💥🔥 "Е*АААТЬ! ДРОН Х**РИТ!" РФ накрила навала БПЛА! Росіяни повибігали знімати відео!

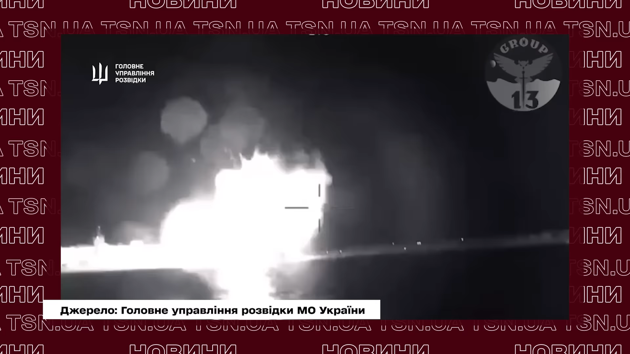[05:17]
Знову ж таки, били ЗСУ комплексно – дронами, ракетами та морськими безекіпажними катарами. Останні знищили два російські катари класу «Тунець».